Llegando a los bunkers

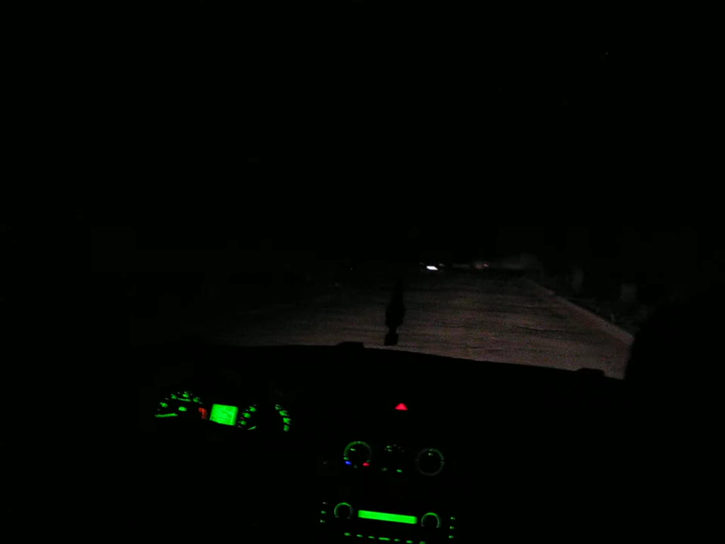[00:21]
It is big, big territory and big tunnels are in the heating mail. There was... There is one car there. Yes, there are many cars and many lights will switch on. It's normal. But I mean, who parks here one car? I mean, for what's the purpose? And the doors are open.